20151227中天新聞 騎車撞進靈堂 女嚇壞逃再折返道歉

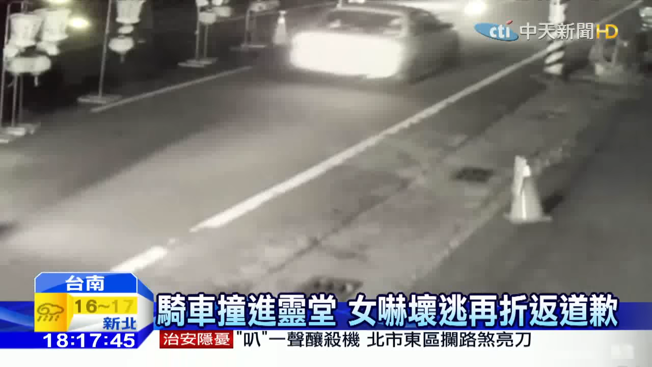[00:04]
一輛機車高速往前衝這一衝就往人家靈堂裡撞了進去回頭再看一次對上轎車占據整個車道另一頭女大生騎機車疑似沒看到前方有靈堂才會完全沒閃避